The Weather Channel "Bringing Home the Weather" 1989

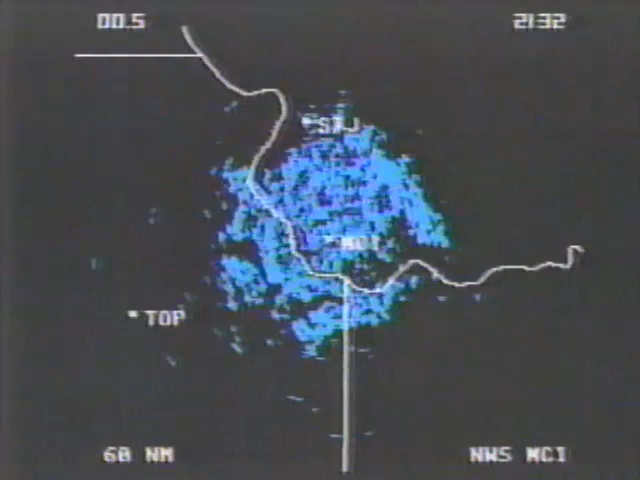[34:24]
What you are seeing is a mosaic of the terrain near the site. Another drawback of radar is that although the beam curves somewhat, it's not as much as the curvature of the earth.
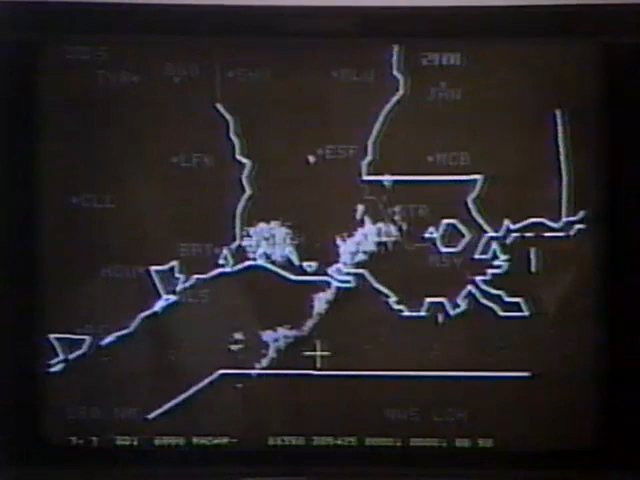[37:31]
We see there's a line of thunderstorms extending from Baton Rouge southward. A box is placed on the map, outlining the area of potential, where the conditions are right and the storm is on its way.
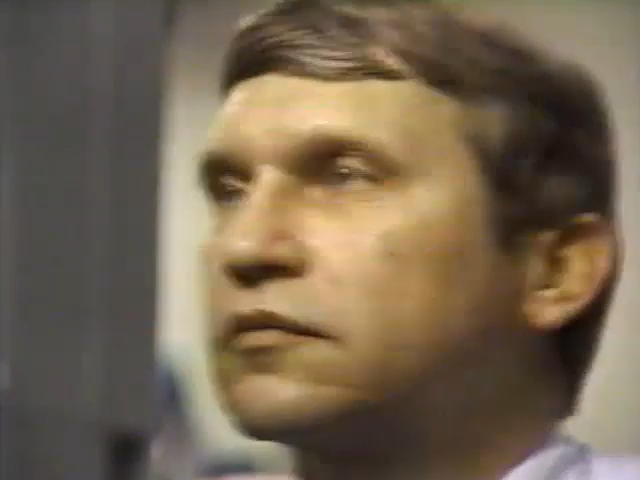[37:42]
Okay, now that lines up just east of the line here.
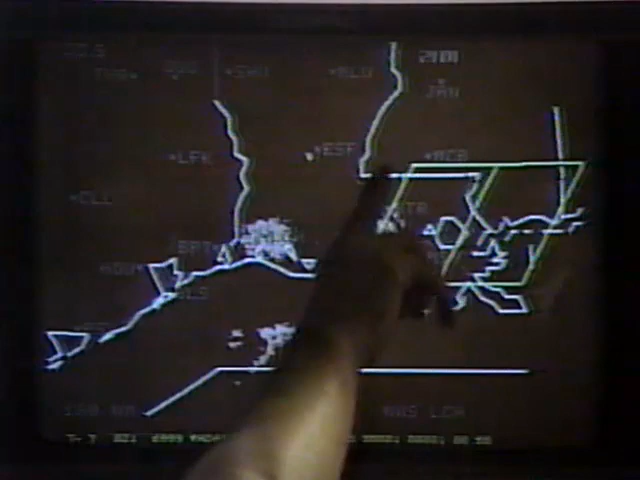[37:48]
By the time the watch is valid, the line will be moving into the west side of it.
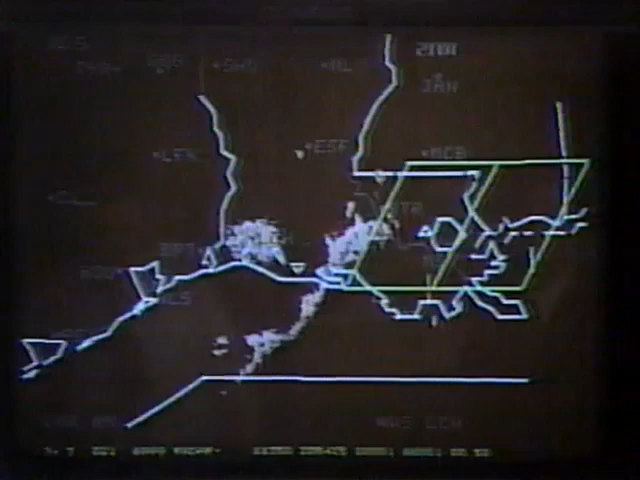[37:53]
We can get the new coordinates from this watch that we've finished up with here, take those coordinates, enter them into our computer here, and within a minute they're out to the weather service offices and the media.
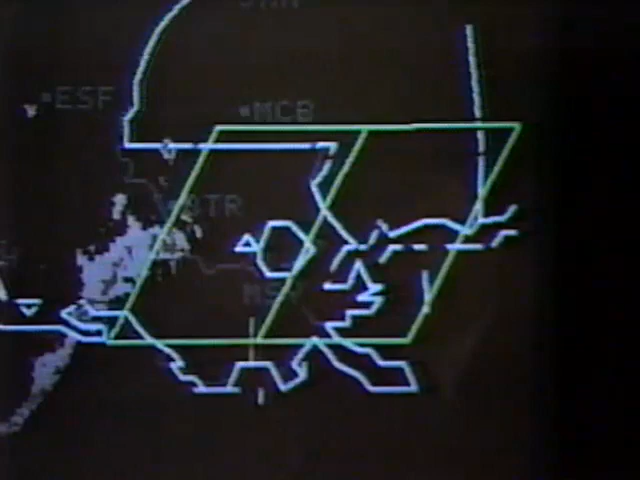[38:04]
Over 100,000 storms occur every year in the U.S. The Severe Storm Center monitors a great many of them,
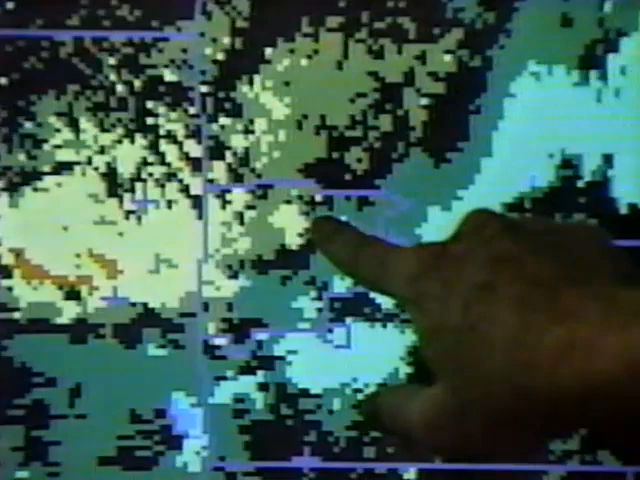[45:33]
us that there's rotation in the clouds in this vicinity, and it's an area, suspicious area to watch for tornadoes. And you can see here's the Denver metro area, and so that area of rotation can be positioned very accurately for warning purposes. Without the Doppler radar, without the PROFS workstation, this would have been a very hard event to diagnose.